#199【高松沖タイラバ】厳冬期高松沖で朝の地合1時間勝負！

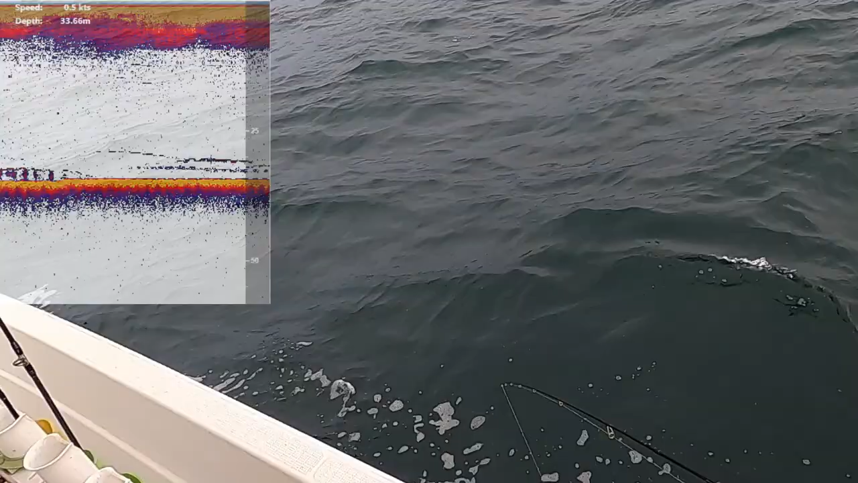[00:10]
On screen: depth 33.66 m, speed 0.5 kn
先日釣れたポイント近くに来たんですけど、魚探反応がいいのでちょっとやってみようと思います。
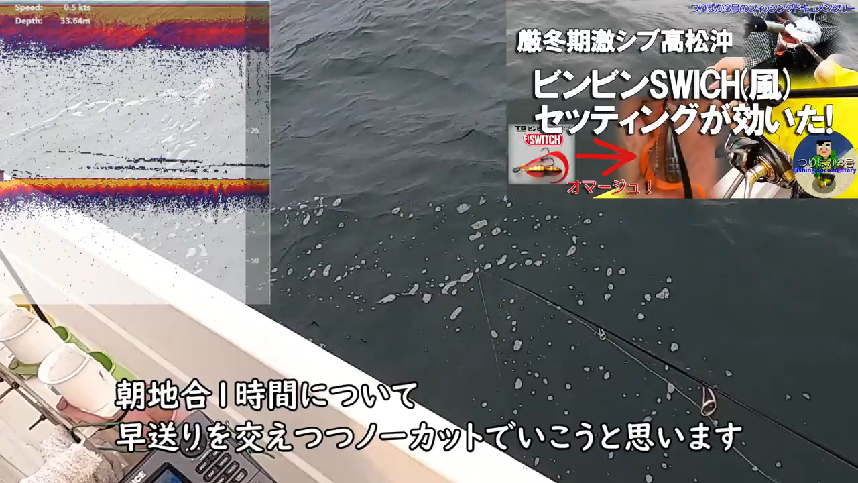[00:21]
これだと周りに船もいなくて思う存分喋れるんでいい感じかなみたいな感じですね。やっぱりね、周りに人がいると
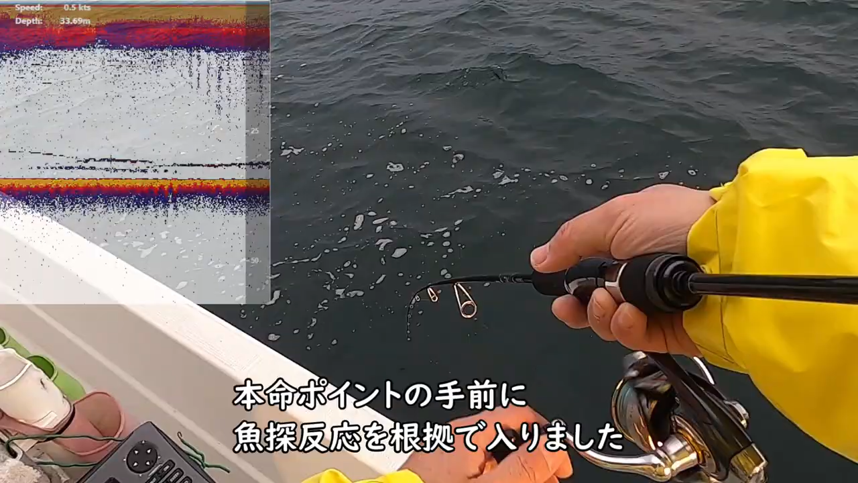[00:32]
喋りながらやってると何やってんだみたいな感じになるんで、まあこんだけ風が強かったらそうでもないかな。いい魚探反応なんですけどね、食わないですね。あ、結構風があるんでね、手巻きだとちょっと大変な部分、ちょっと大変かな。ちょっと浮いてるんですよね。浮いてなければね、気にせずに。
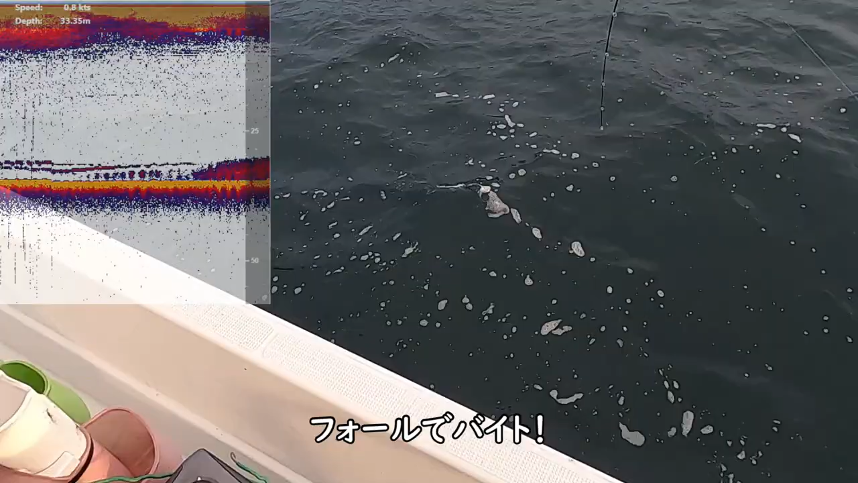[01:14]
On screen: depth 33.35 m, speed 0.8 kn
フォールで食いましたね。朝から好調ですね。やっぱね、いい反応はやっぱ食うよね、そりゃ。そりゃ食うよねっていう反応だったんですよ。先端から離れたところで食うっていうのは、あ、上にいるな、これすっごい上にいるやつ、こいつ絶対食うんだよな、うまく通せたらっていう魚も見えますね。ちょっとポールで食ったんで心配ですね。これ割れるかもしれないんで、ちょっと慎重にやります。ゆっくりやります。
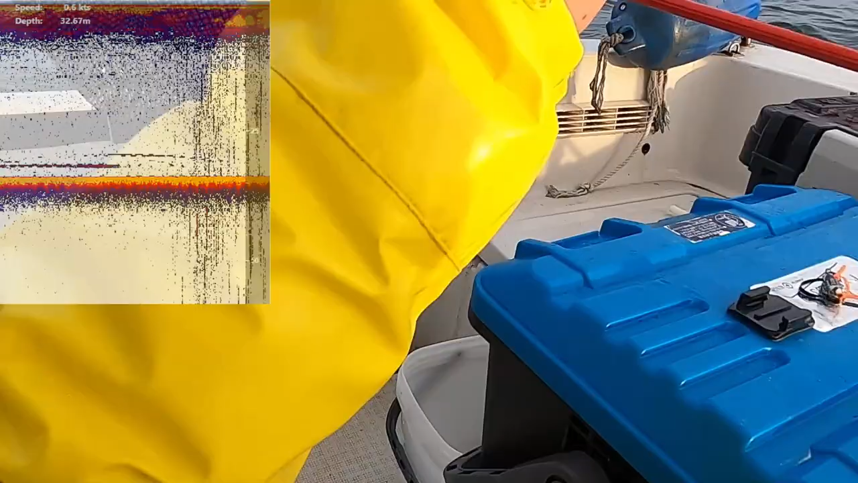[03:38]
On screen: depth 32.67 m
いきなり釣れましたね。びっくりですね。というか、やっぱいい魚探反応っていうのは
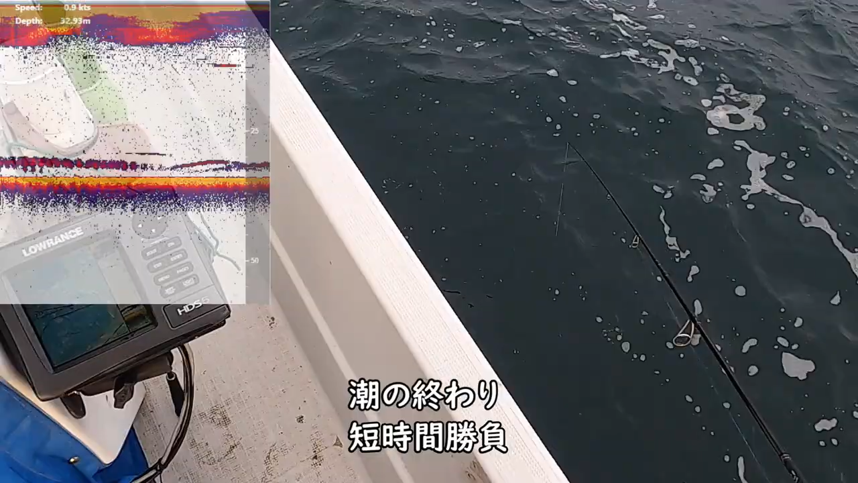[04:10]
あー、でもなんかベイトがいて、その下から魚が食って上がって、ついに上がってるな。揺れる。イベント反応が出ましたけどね。どうかな。
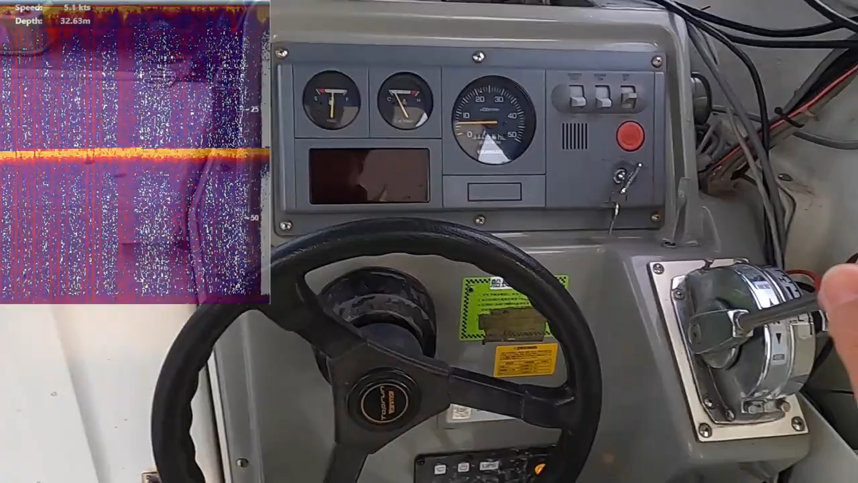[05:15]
On screen: depth 32.63 m, speed 5.1 kn
いるね。いるんじゃないですかね。
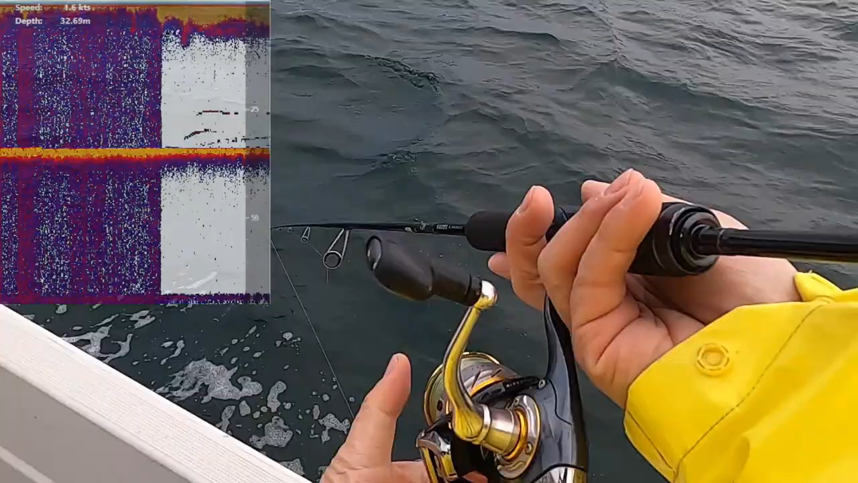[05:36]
On screen: depth 32.69 m, speed 4.6 kn
ああ、中層にいる。この中層の魚取りたいな。ボールで食いそう。
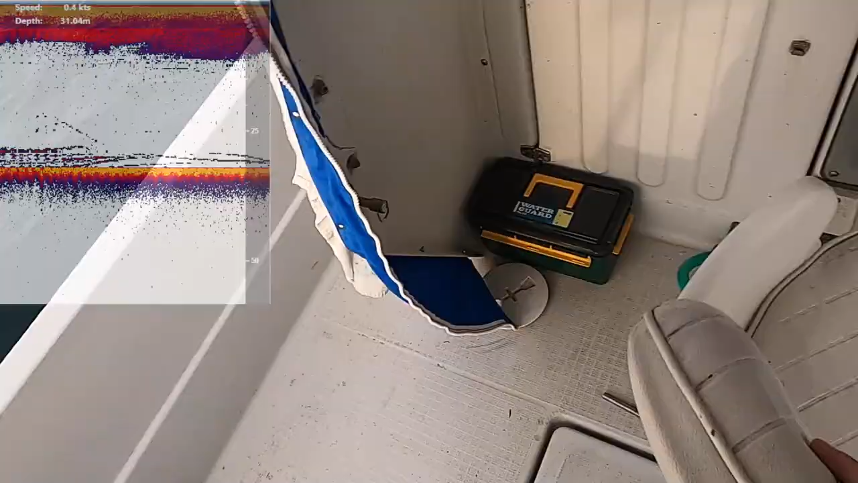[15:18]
On screen: depth 31.04 m, speed 0.4 kn
はい、ということでいかがだったでしょうか。今もですね、後ろにいい感じで魚探画像でねイワシが映ったりしてるんですけど、結局朝の1時間しか潮が効かなくて、
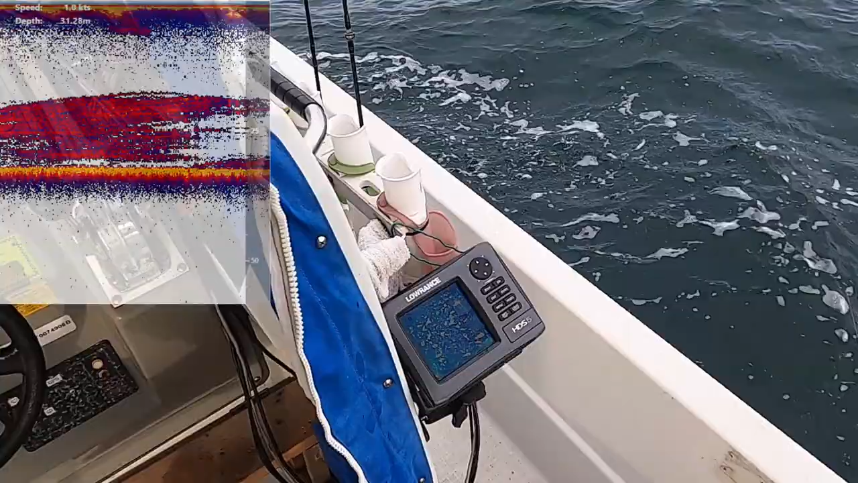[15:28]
On screen: depth 31.28 m, speed 1.0 kn
この1時間の、4回流したんですかね、4回流しが、神流しみたいな感じでめちゃめちゃバイト回って魚も取れたんですけど、まあ、後半になるにつれてバイトは出るけどかからないというのでちょっと苦しいんだという動画でした。まあ、やっぱり朝一の、地合いですよね。 と塩がうまく絡んでベイドも絡むということになると魚は釣れるんですけど、塩が弱まるにつれてバイトは出てもかからないということになってくるというような感じの動画でした。